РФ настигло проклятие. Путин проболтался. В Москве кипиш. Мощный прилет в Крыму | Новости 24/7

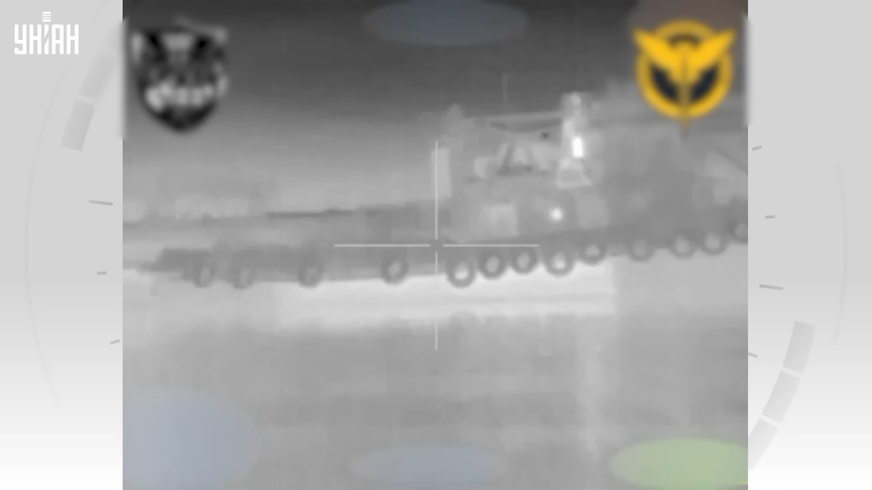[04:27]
что в результате операции в акватории Озеропанское очередное судно российских захватчиков уничтожено.